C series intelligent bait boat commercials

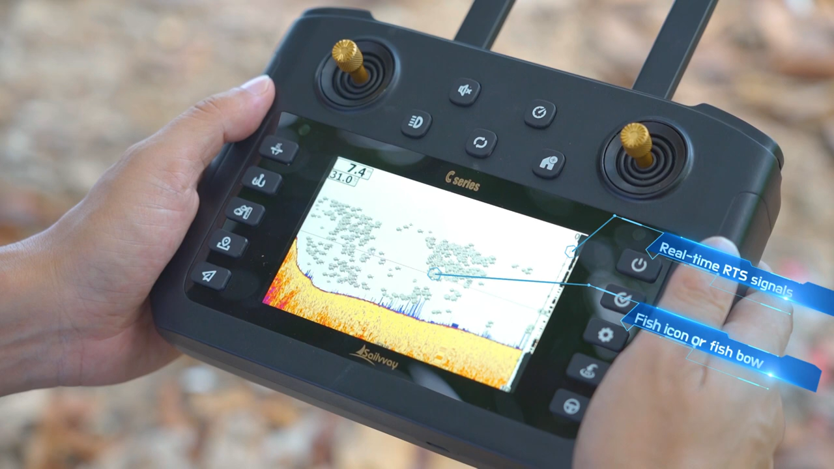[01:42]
and fish layer depth the remote control can be switched between the boat control
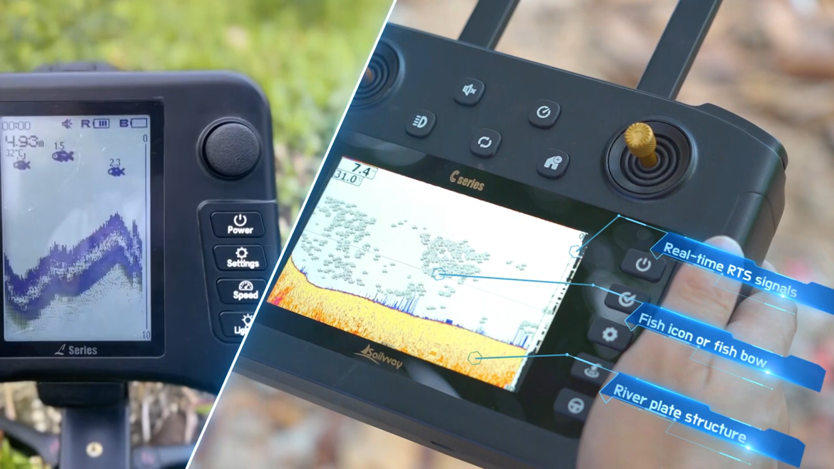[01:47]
On screen: depth 4.93 m
mode and the full screen fish finder mode this effect is nothing comparable
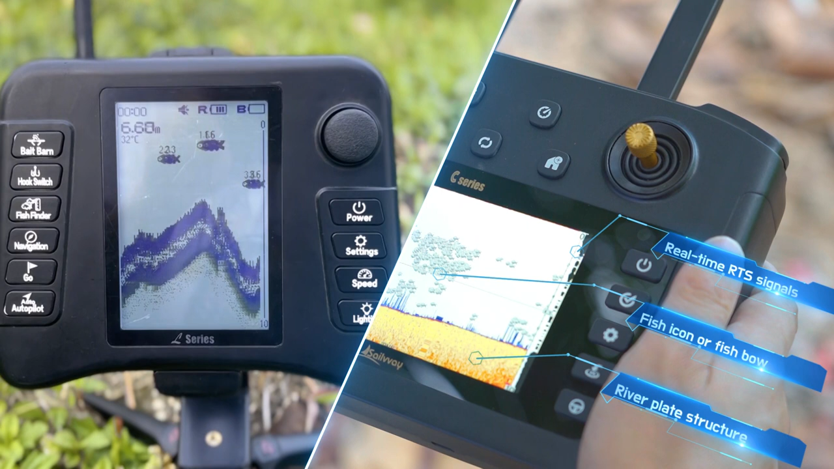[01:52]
On screen: water 32°C
with an ordinary toy fish finder features such as automatic return on low power status or no signal status are